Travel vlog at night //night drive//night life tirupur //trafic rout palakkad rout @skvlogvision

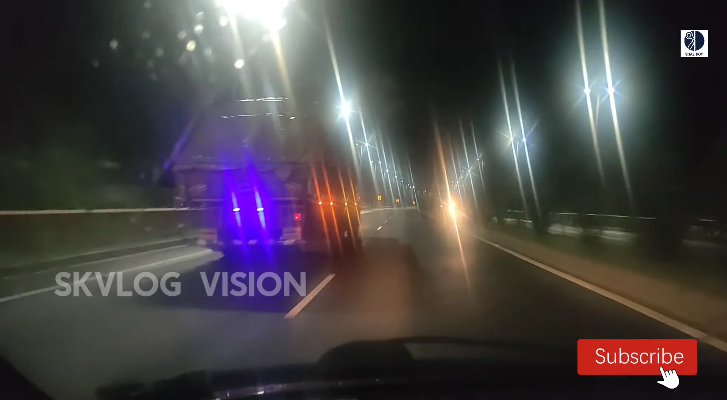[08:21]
ശരിക്കും പറഞ്ഞാൽ ഈ യാത്ര തിരുവോണത്തിൻ്റെ തലേ ദിവസമായിരുന്നു കേട്ടോ. എന്തായാലും വാഹനങ്ങളൊക്കെ വളരെ കുറവാണ് കേട്ടോ, റോഡെല്ലാം ഫുള്ള് കാര്യമാണ്. ഇത് പകലാണെങ്കിൽ ഫുൾ ബ്ലോക്ക് ആയിരിക്കും കേട്ടോ.